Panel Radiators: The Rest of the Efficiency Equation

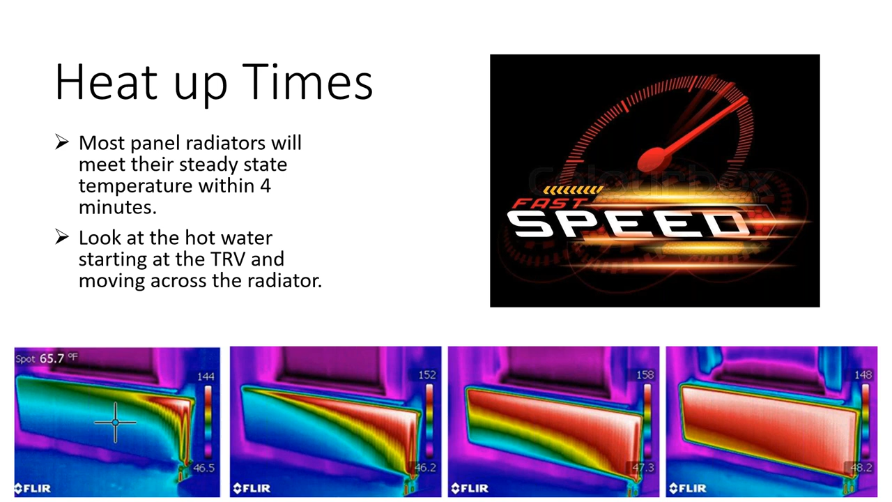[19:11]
On screen: spot 65.7°F
the far right where you're really transferring energy and the hot water just starts at the trv where you can see in this visual and then just works its way all the way across that radiator to have uniform heat but really quick heat up times with radiators which allows you to not have to worry about setback thermostats and things like that